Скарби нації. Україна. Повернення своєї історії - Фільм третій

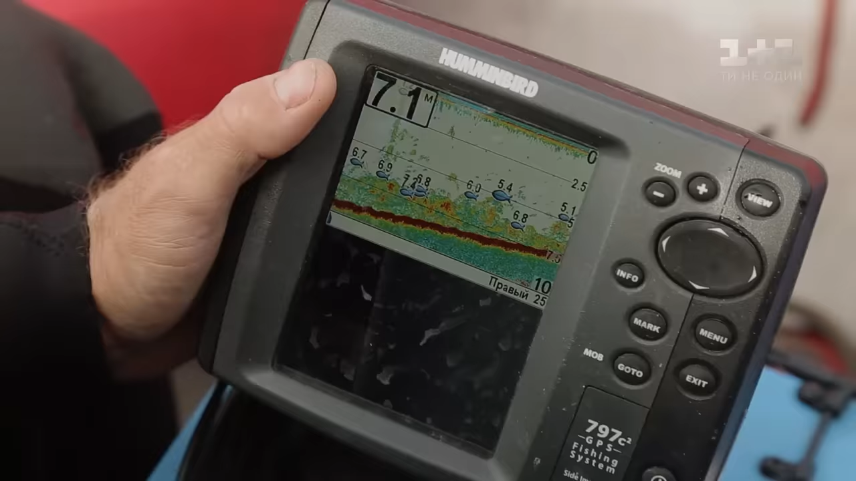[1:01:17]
Ага. І бачимо относительно рівне дно без якихось серйозних аномалій.
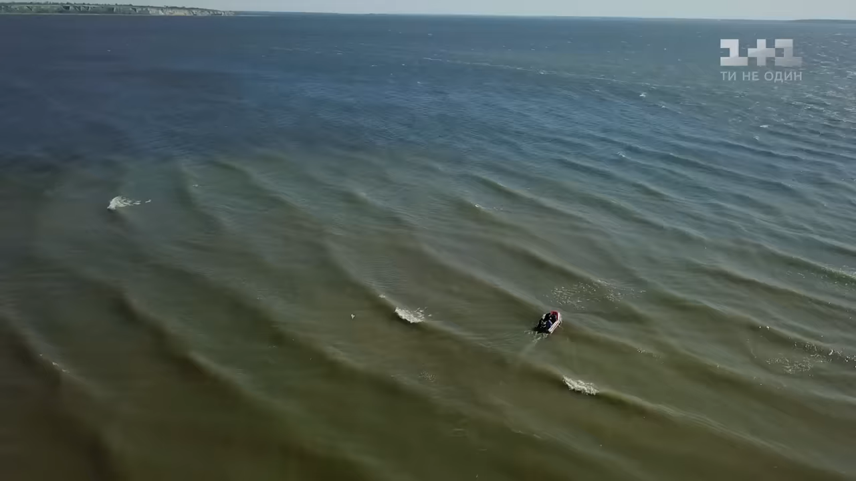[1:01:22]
Але на відстані кількох десятків метрів рельєф дна починає змінюватись.
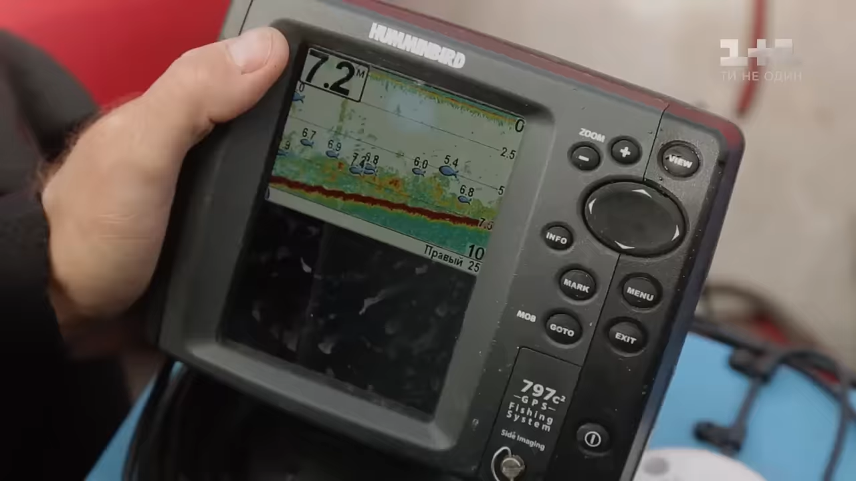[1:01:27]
От, кстати, от якісь аномалії є. Ти бачиш, от тут якісь чіткі точки?